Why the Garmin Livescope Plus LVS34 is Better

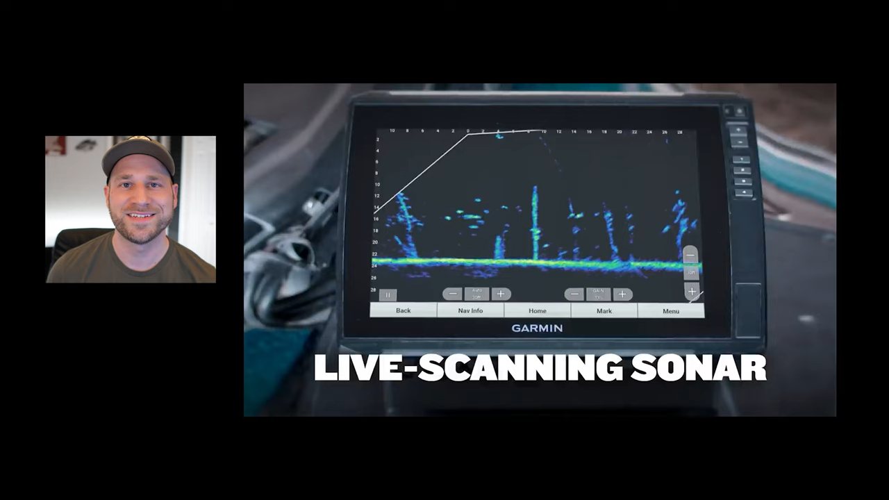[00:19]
This technology allows you to see real-time sonar images like structure, bait,
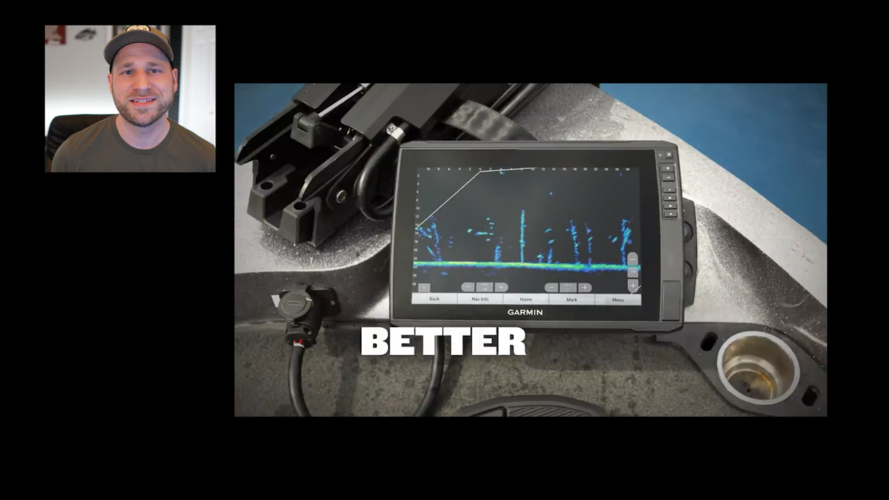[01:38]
The target separation is claimed to be a 35% improvement over the previous LVS32 transducer.
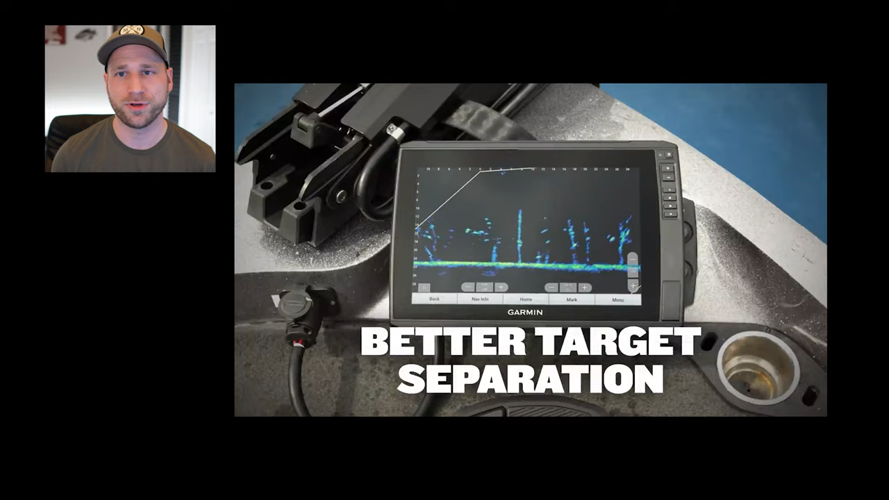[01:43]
Meaning, it is capable of identifying and separating targets as small as 14 inches at a distance of 100 feet from the boat, or ice fishing hole.
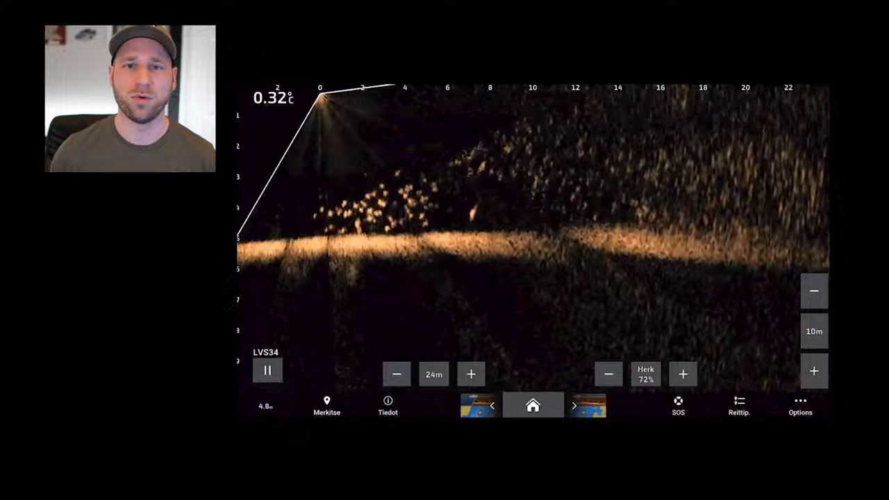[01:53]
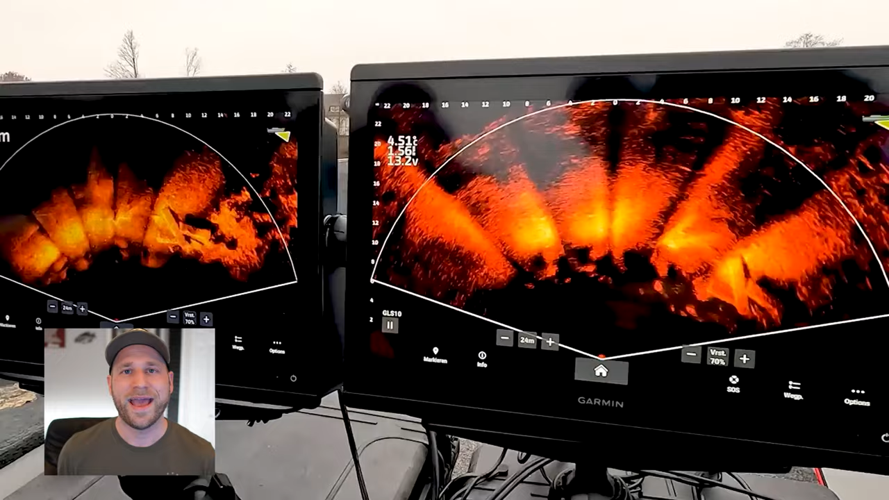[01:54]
And screen clarity is improved by having better image stitching, reduced noise, and fewer on-screen artifacts.
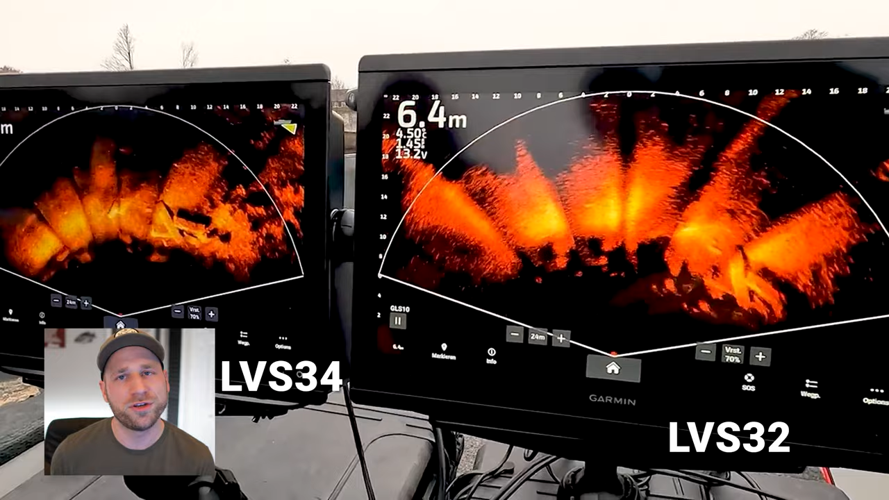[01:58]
On screen: depth 6.4 m
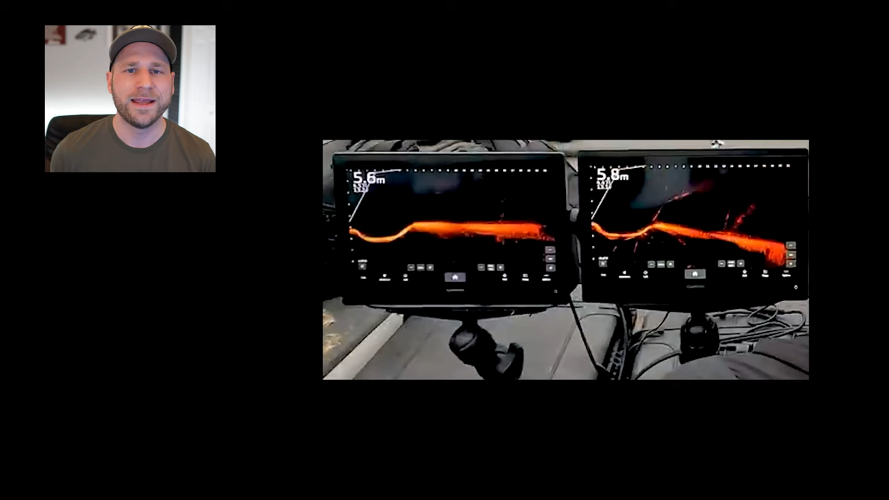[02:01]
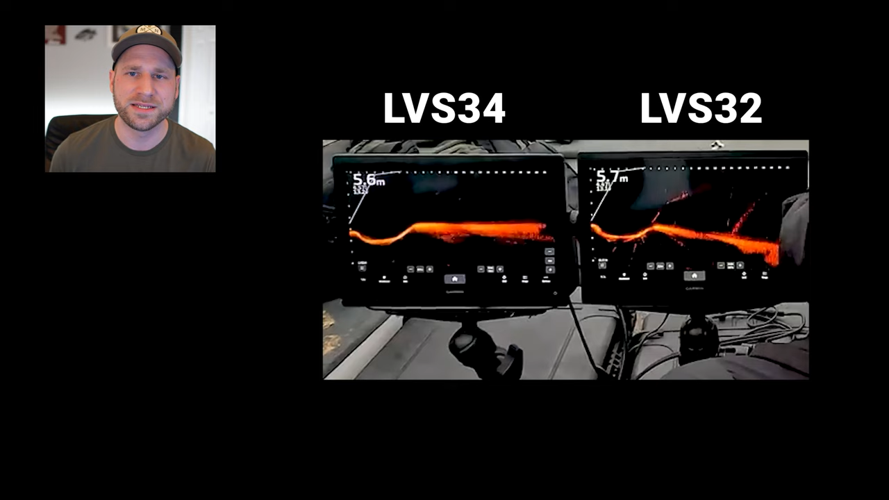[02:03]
In the early videos being released, we can see that the ghost tree is significantly reduced under normal operating conditions.
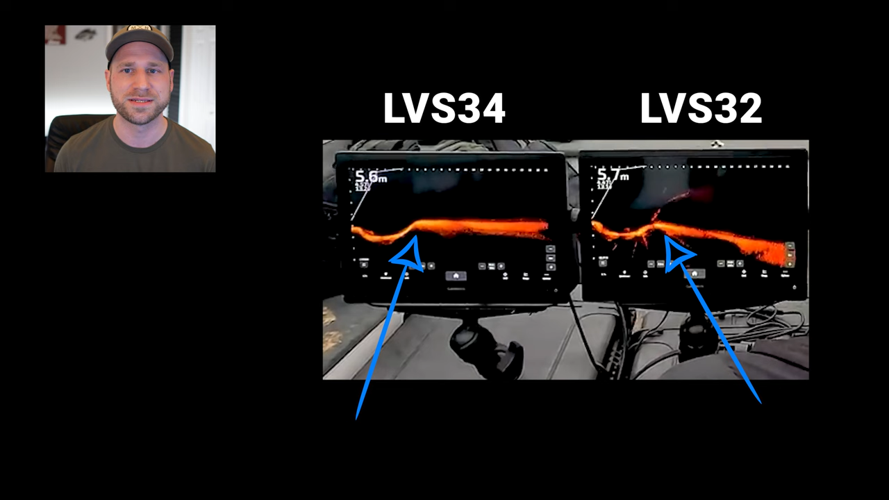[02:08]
However, if you are really shallow with the transducer, you may still see that ghost tree.
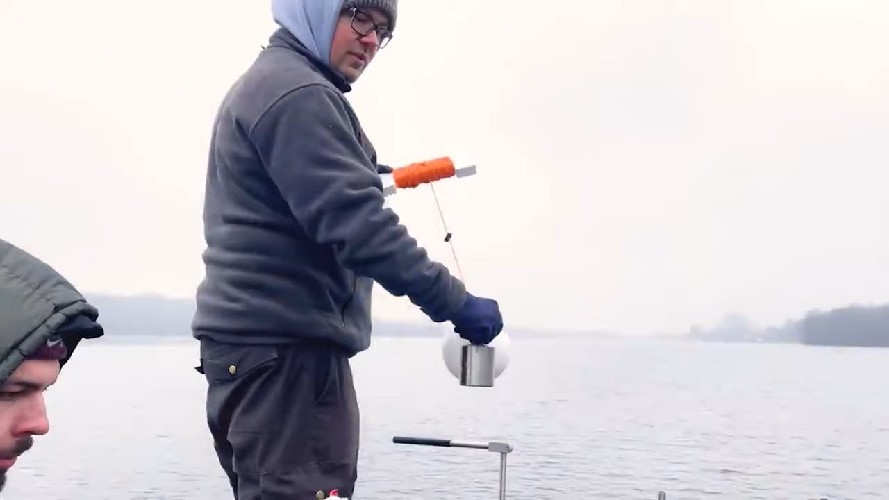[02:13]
One huge improvement,
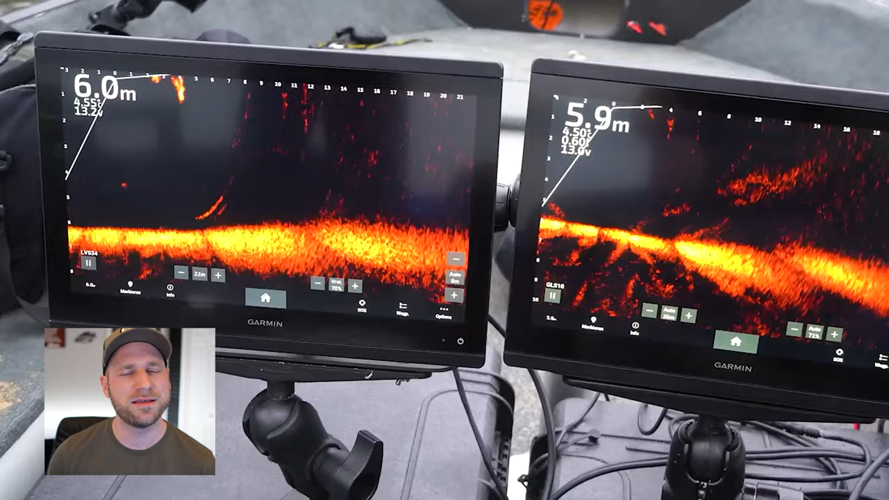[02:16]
even if you see the ghost tree in that shallow water,
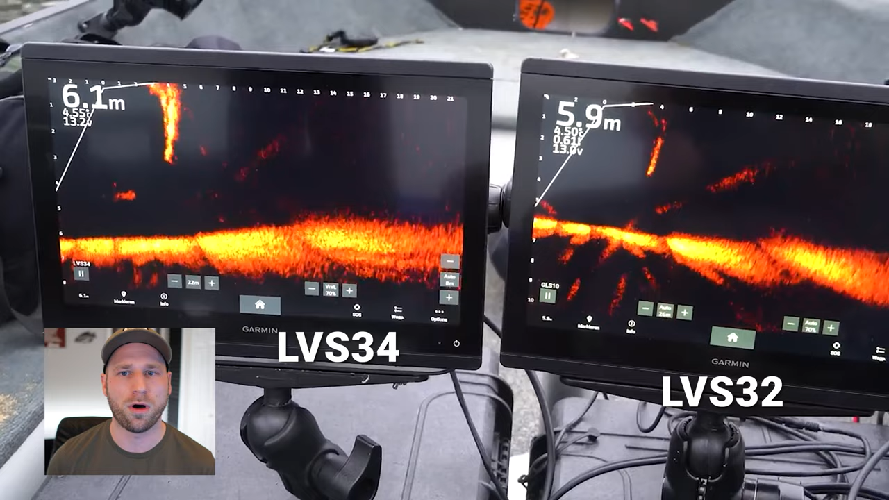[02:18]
is that unlike previously, that ghost tree also represented a dead spot.
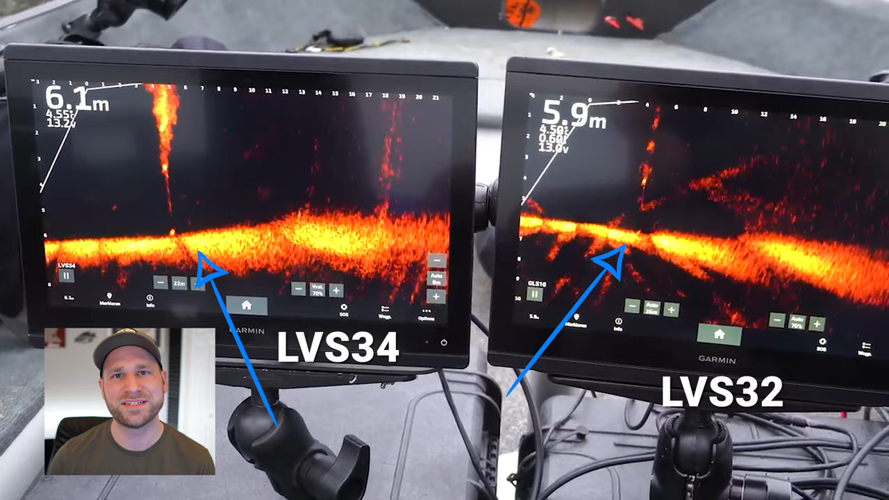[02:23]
So if you were pulling a fish or bait or a jig through that ghost tree, that blind spot would still be there. Now, that dead spot's gone.
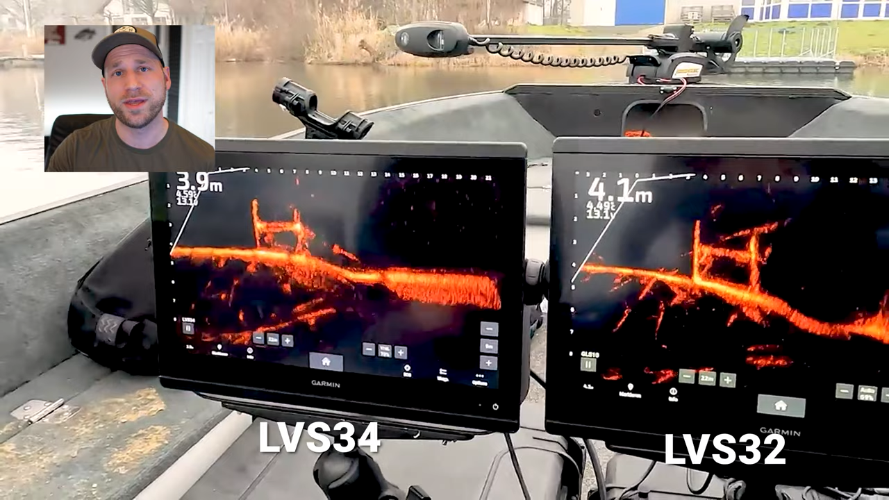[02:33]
Even if you can see the ghost tree, you can actually see your fish or your bait move through that area of the screen,
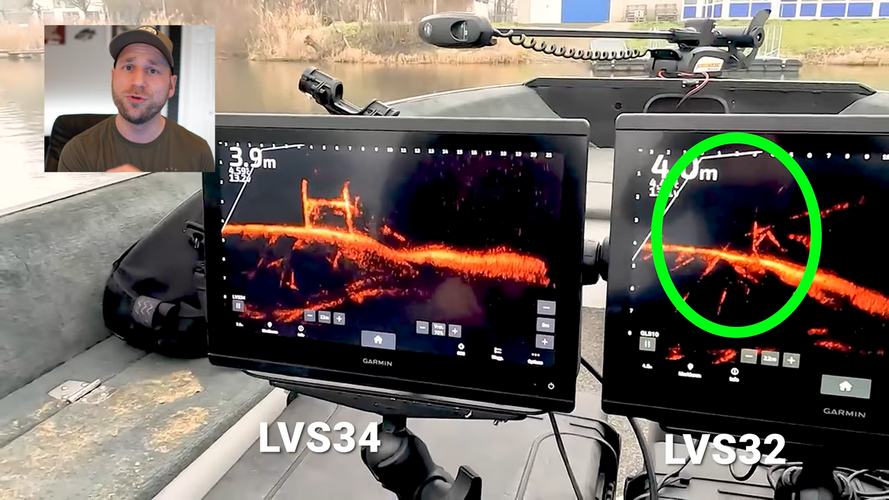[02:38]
so you don't lose out on tracking that fish or that bait.